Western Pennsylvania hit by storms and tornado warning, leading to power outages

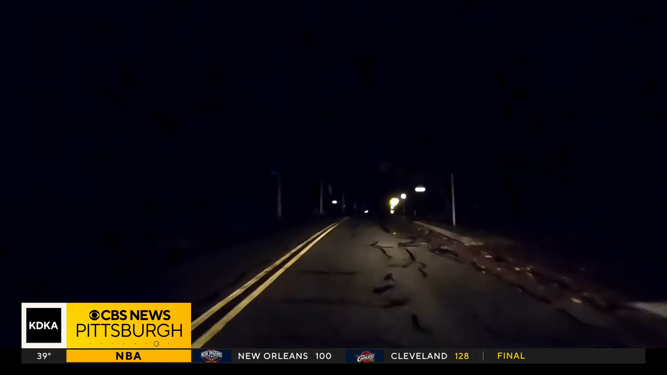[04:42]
We took a drive around through Glenn Osborne and met a family of four on Nevin Avenue as they were leaving to go stay with family.